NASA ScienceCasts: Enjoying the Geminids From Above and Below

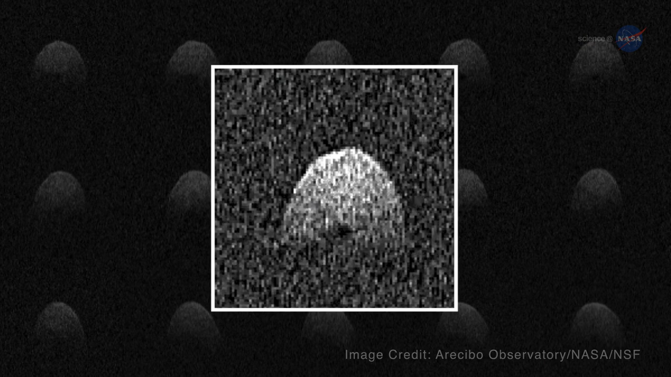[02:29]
Many researchers hypothesize that they are related to a rocky asteroid known as 3200 Phaethon,
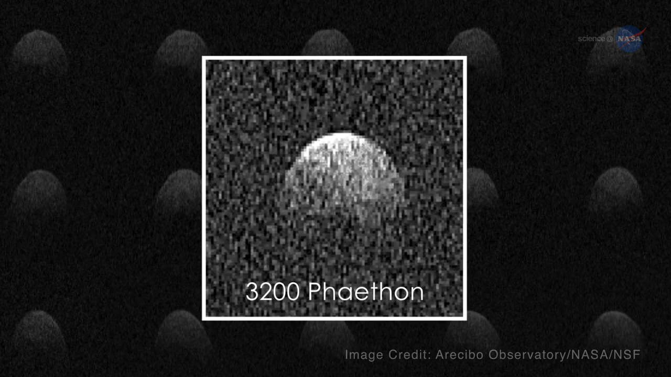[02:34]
which passes closer to the Sun than any other named asteroid.